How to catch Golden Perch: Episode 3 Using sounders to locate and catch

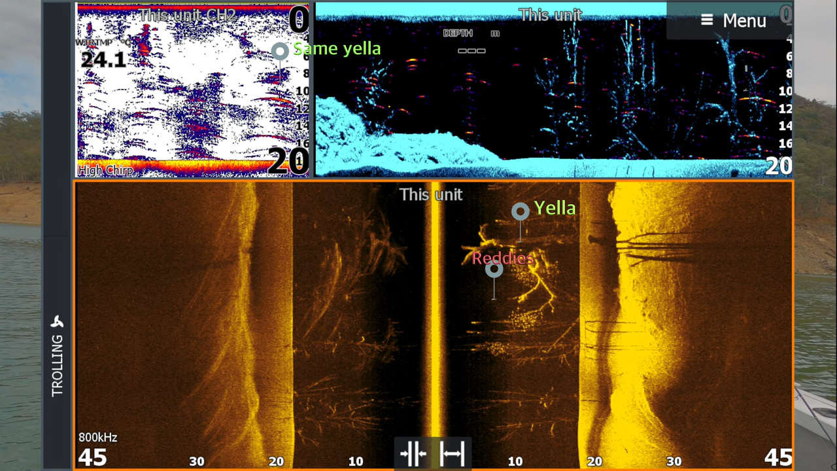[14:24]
readies i'm assuming um could be school a small carp there's yellows in amongst them as well um but yeah get
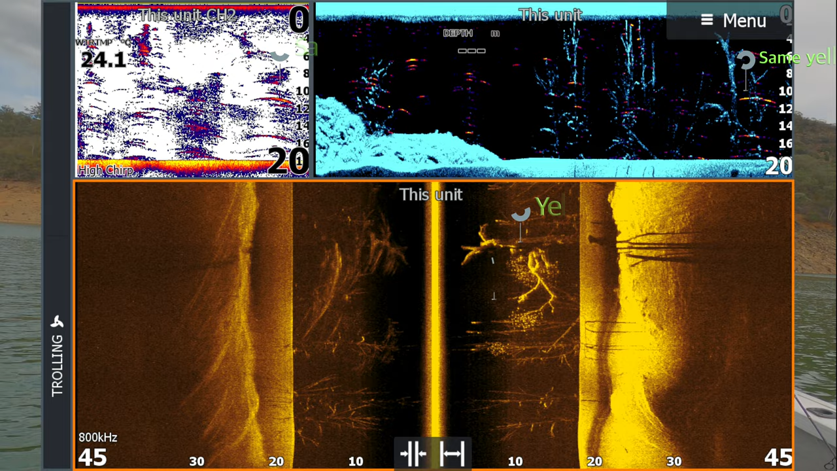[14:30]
to know your sanders don't just say oh no it's too old it's no good use your 2d sonar it'll still show you the tree and it's still going to show your fish too so um get in play
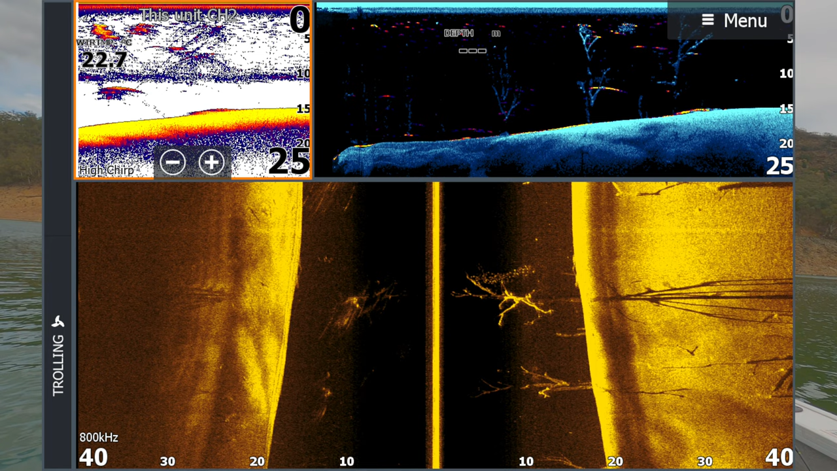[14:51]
will show something slightly different which is why i run split screens and why a lot of blokes run split screens because your 2d shows one thing your downscan shows another your structure's showing wider
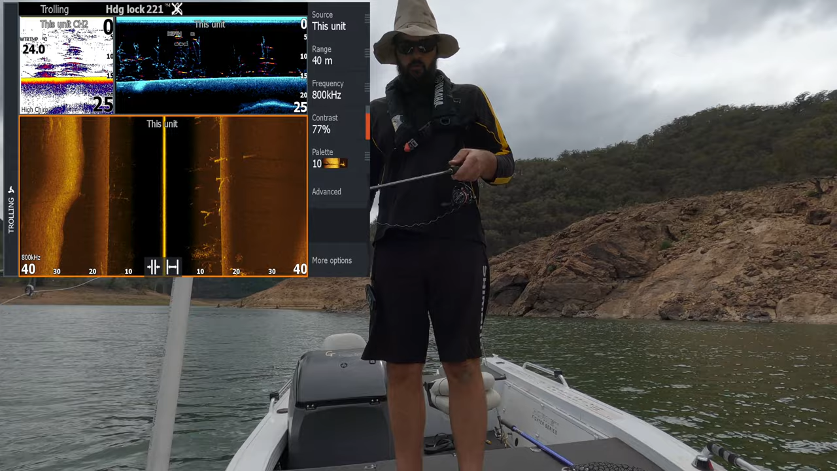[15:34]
up some fish on the um structure scan down skin and the traditional sonar there and uh yeah